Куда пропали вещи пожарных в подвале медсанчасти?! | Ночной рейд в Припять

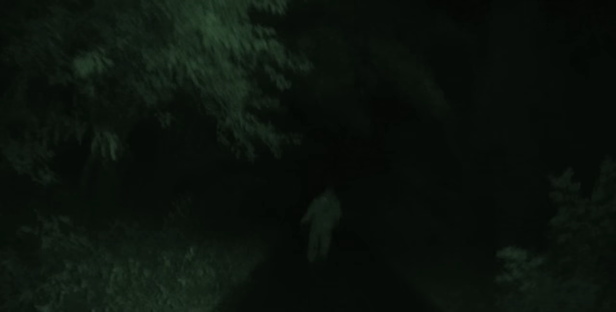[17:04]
Бежим по Припяти, с кульками со схрона забрали. Ветер дичайший, гроза прямо где-то вот уже рядом. Мы очень хотим успеть до того, как начнется ливень, на хату. Но я боюсь, что мы можем не успеть.